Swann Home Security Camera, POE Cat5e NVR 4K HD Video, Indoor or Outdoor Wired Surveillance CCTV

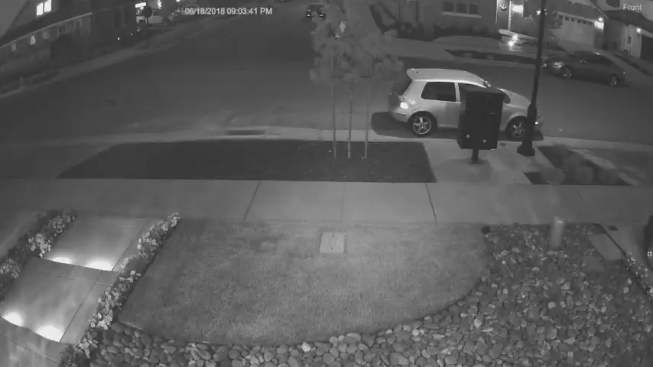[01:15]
Get color night vision in low light conditions to help you identify the color of cars, clothing and more.